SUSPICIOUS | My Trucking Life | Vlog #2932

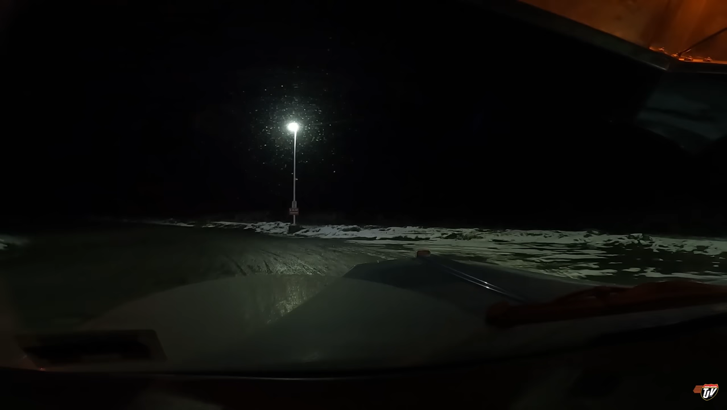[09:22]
still 20 cents a liter cheaper right now sometimes it's more sometimes it's less but it's always cheaper down there they don't have a carbon tax so that's that's a big one right there
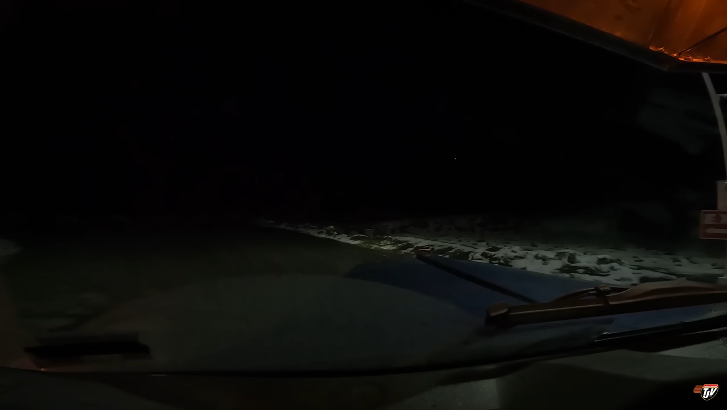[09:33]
is this place still under construction or can i get around the back now aha i can get around the back again all right
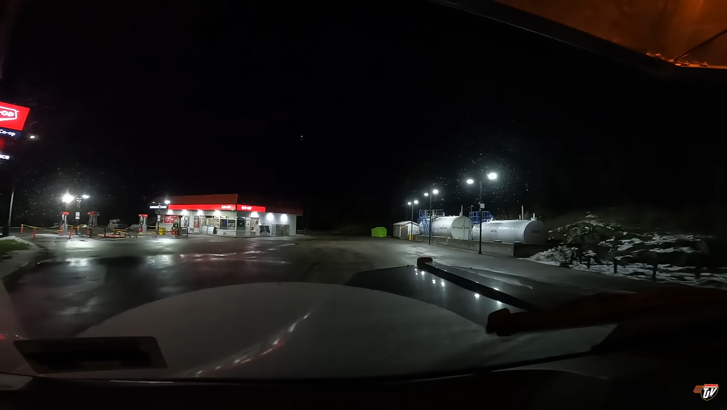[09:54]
they had this closed off last time i was here